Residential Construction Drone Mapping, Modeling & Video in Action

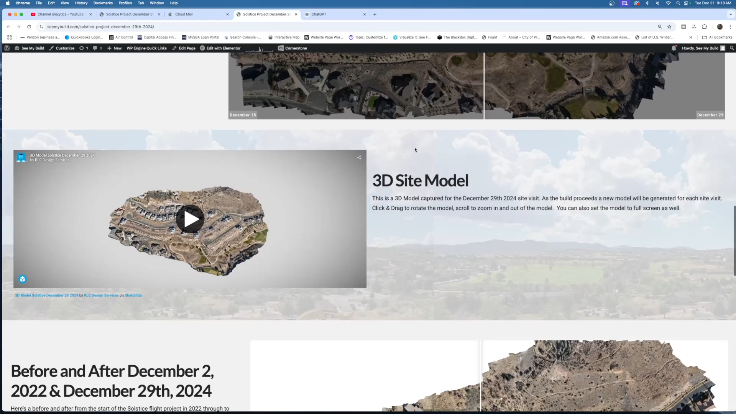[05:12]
and so we did do that 3D site model from the flights that we did above.
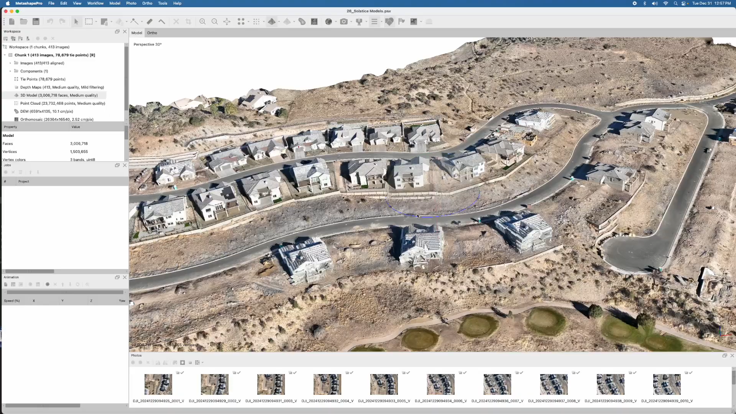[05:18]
So after finishing our flights and finishing our models